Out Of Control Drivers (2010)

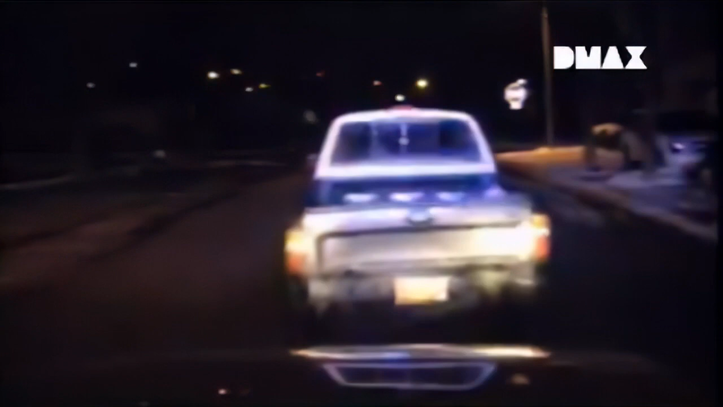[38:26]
It's this next hit where the driver really means business.
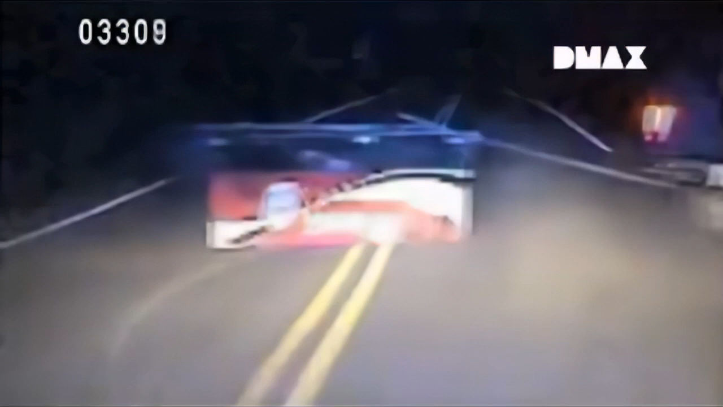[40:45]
The machine breaks free and almost creates a spill.